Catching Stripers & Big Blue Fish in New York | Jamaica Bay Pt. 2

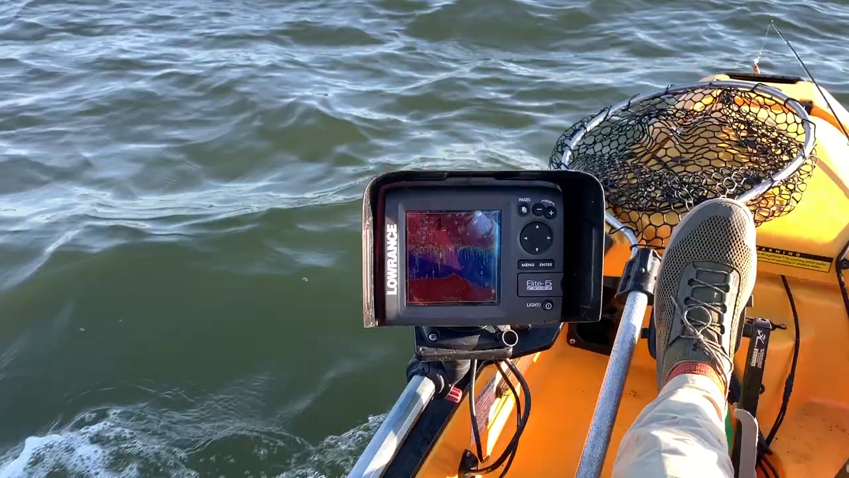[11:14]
One thing I love is this Burley Pro visor and what it allows me to... Oh, I thought I almost had a bite. What it allows me to do is be able to see my depth finder perfectly good, but preserve battery life because it's blocking sun and I can have my light, my brightness lower. So, hey, big shout out to Burley Pro.